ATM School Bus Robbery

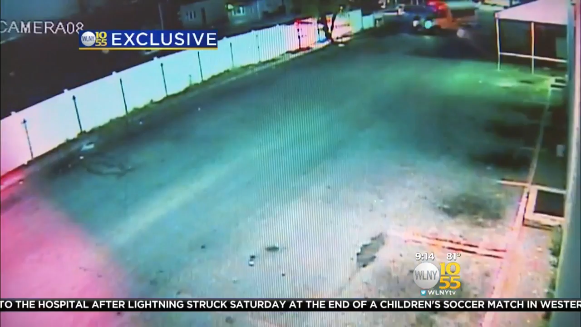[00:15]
AN UNUSUAL SIGHT AT 5 A.M. FRIDAY MORNING.
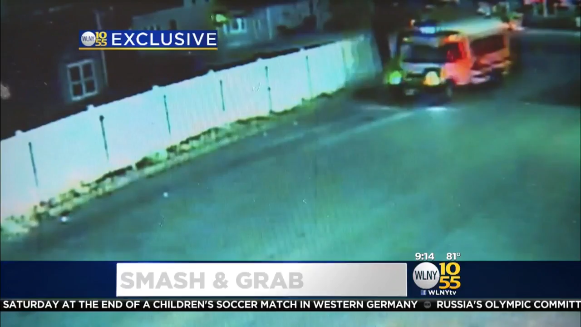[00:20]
EXCLUSIVE SURVEILLANCE VIDEO OBTAINED BY TV 1055 SHOWS WHAT POLICE SAY IS A STOLEN SCHOOL BUS PULLING INTO THE BRAVO SUPERMARKET ON POST AVENUE IN WESTBURY.
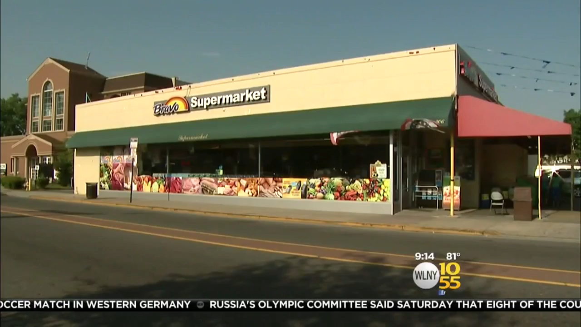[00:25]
DRIVER GETS OUT AND PEERS IN THE SUPERMARKET DOORS EYEING THE ATM.
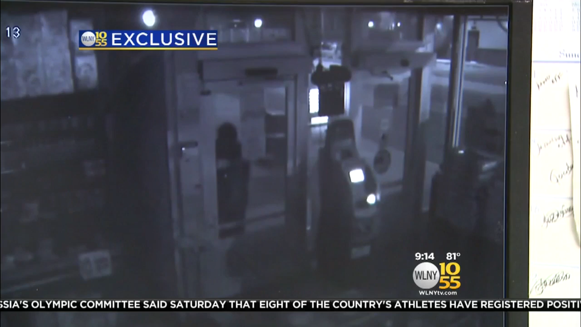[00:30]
HE TRIES TO KICK THE DOOR IN BUT WHEN THAT DOESN'T WORK HE COMES BACK WITH A LARGE ROCK AND SMASHES THE GLASS.
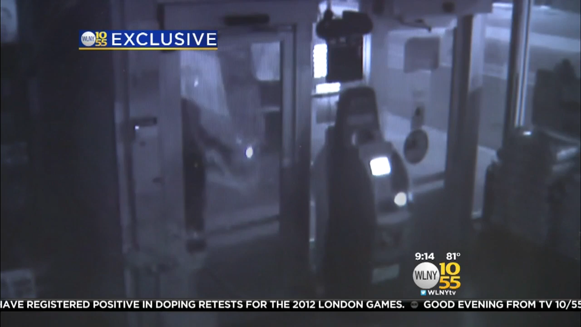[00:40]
THEN CLIMBS RIGHT THROUGH THE BROKEN DOOR. AFTER A COUPLE OF MINUTES HE TOPPLES THE ATM AND WRESTLES IT TO THE GROUND. THEN SOMEHOW MANAGES TO LIFT IT AND SHOVE IT RIGHT OUT THE BROKEN DOOR.
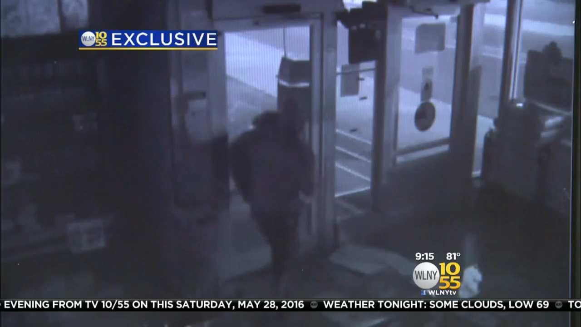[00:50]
HE HAD TO BE VERY STRONG. STORE MANAGER VICTOR PEREZ SAYS THE ATM WEIGHED ABOUT 500 POUNDS AND HAD AS MUCH AS BROKEN DOOR.